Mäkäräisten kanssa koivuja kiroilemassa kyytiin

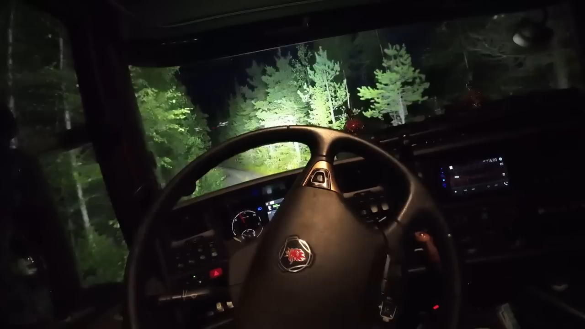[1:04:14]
Tässä se on melkoinen, mikä tässä on joku rumpukohta vai mikä siinä on. Kauhea tuo metelikki. No se on sisävalot sammuksen kautta.